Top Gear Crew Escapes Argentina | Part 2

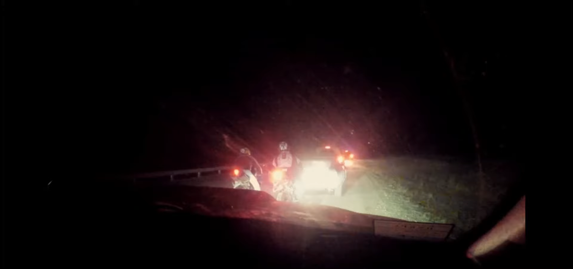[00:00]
Okay, can you reiterate that there are guys?
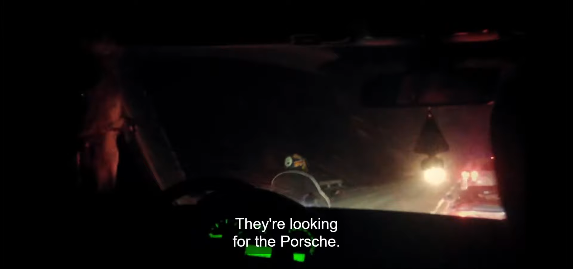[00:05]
They're looking for the port. So we've got a silver car just coming up, cruising down the rear of the convoy. Make sure everybody's windows are up, doors are closed.
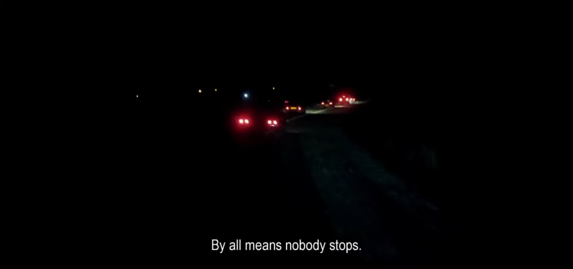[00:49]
As they drove into town, a large mob was waiting. The people on the left, a lot of people on the left.
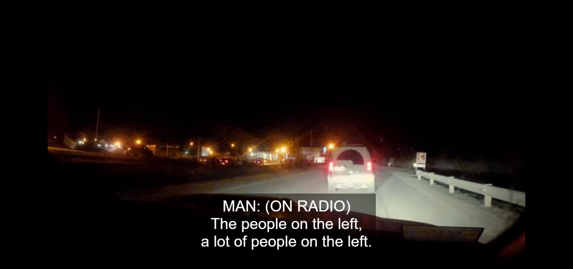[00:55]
Yeah, look at this. Sure.
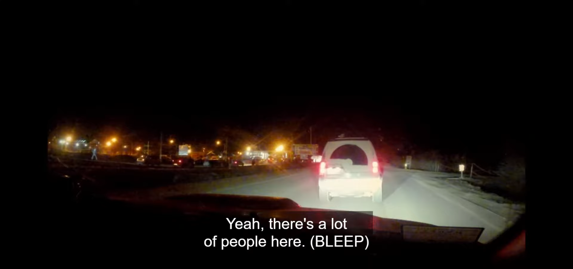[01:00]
Everywhere. And they were organised. And there's a truck slowing us down too. The truck blocking the right-hand lane. It's too slow, that's a deliberate truck just put there.